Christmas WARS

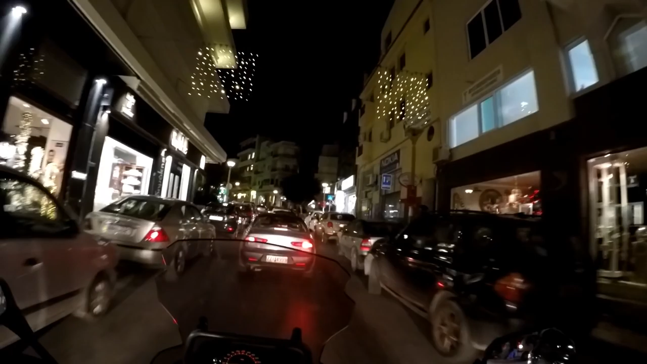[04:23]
και εδώ που κάνουν έργα έχουν βάλει περισσότερα φωτάκια από ό,τι πρέπει λόγω συγγένων το έχουν γεμίσει φωτάκια λες και δεν έχουν αρκετό φως ας πούμε να
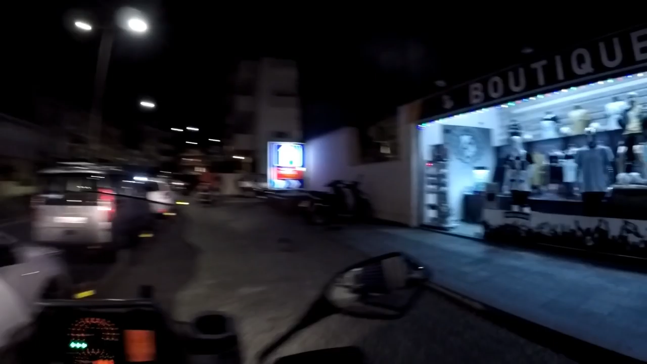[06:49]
κλαμπάκια και τίγκα κόσμο και τώρα έχει μείνει μόνο ένα νύχτο αυτό εδώ και εδώ τα ίδια